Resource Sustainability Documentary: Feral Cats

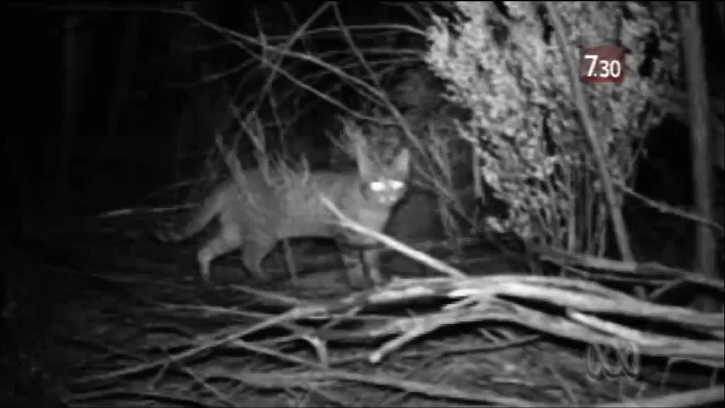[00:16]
They aren't any ordinary domestic cat.
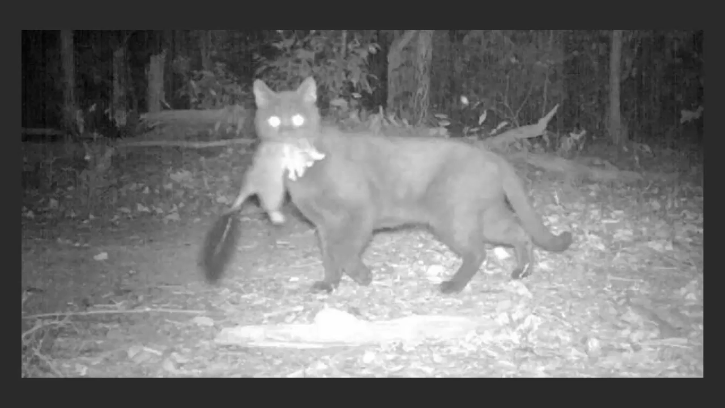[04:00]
However effective, it is very hard to kill all the feral cats in an area, let alone a country. Because they are primarily nocturnal hunters and can be very hard to spot during the day,